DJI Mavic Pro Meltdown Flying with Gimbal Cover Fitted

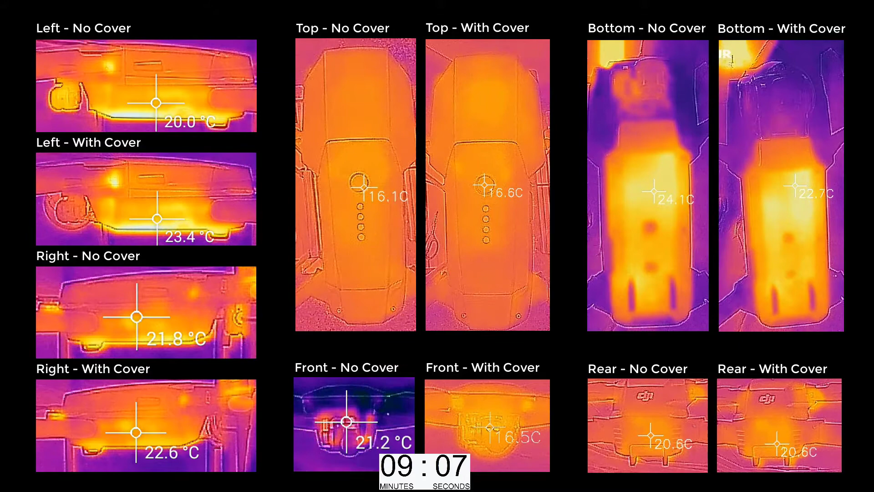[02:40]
measure or see the temperature of the gimbal itself underneath
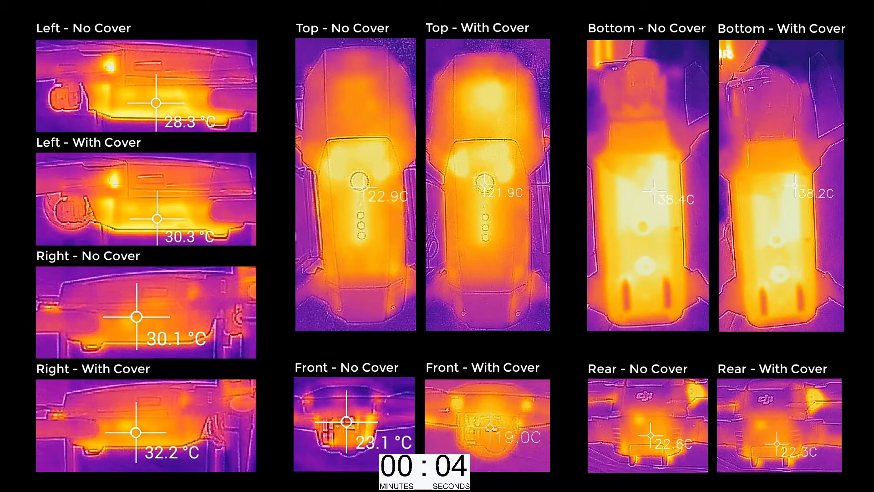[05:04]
here's a quick summary of the temperatures all in degrees centigrade that clearly show there's really not much different between the covered and non covered you can pause this and have a look through for more detail if you need to.
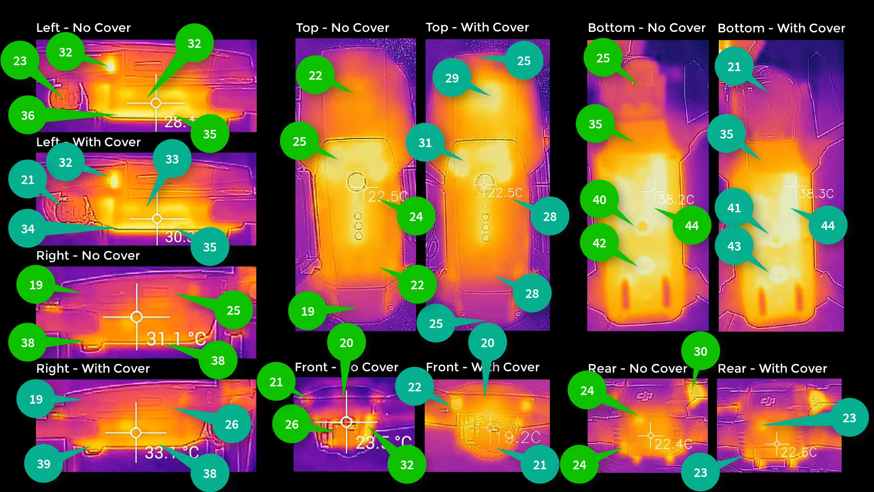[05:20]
Right now there's two areas on here that I really want to take a look at that have shown up quite noticeably. If we zoom in basically around the middle and the front of the Mavic and if we tear away and actually have a look inside here what we can
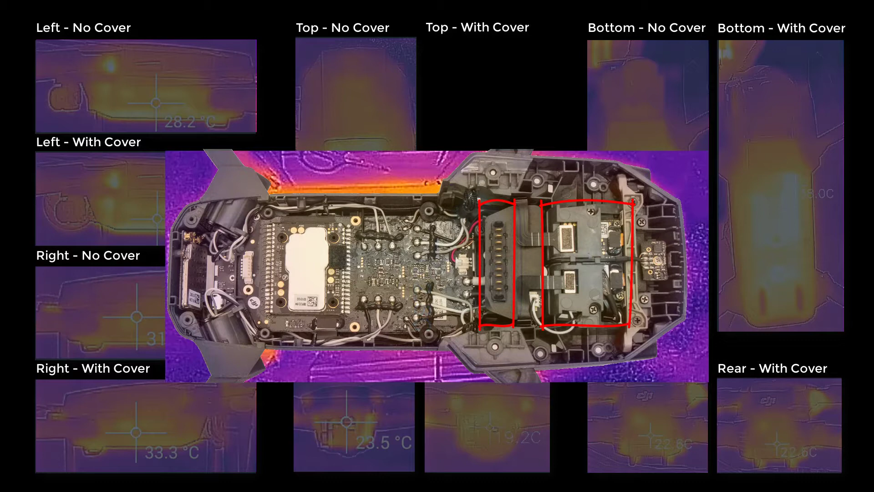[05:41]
see is the two areas showing up on the heat blooms is the forward avoidance system and not very surprisingly is the battery connector which is obviously having to generate quite a bit of heat through the current that's been drawn from the battery compartment itself.